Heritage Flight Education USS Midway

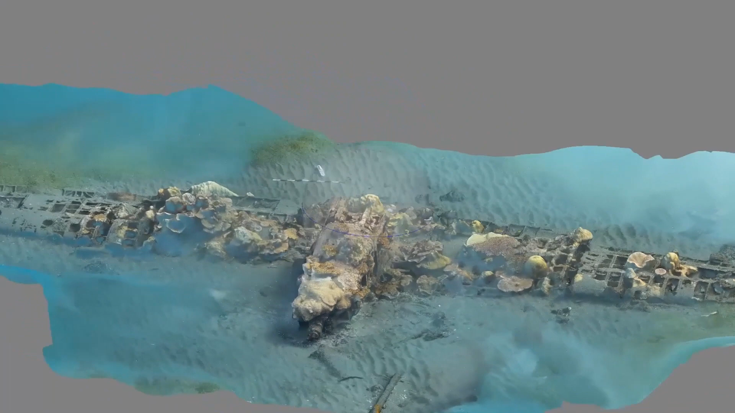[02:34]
that like then create 3D models, I thought that was really cool because photography is something I'm really into and I didn't know it could be used in that kind of way.